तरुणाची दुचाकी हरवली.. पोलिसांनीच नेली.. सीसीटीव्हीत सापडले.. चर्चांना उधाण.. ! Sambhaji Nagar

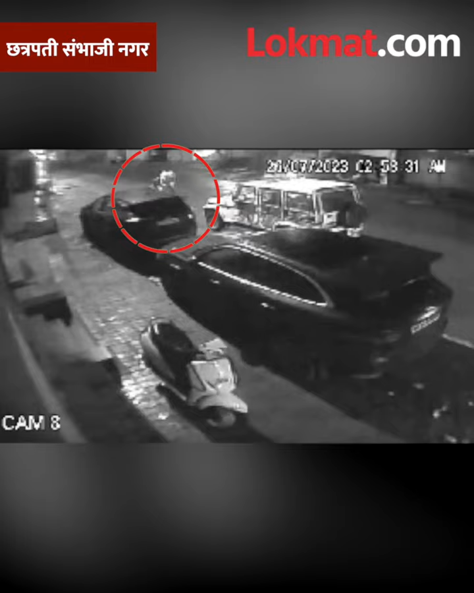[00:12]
ना उधानेत अन अचानक दुचा की सापड़ते पहा काया है प्रकार आता है CCTV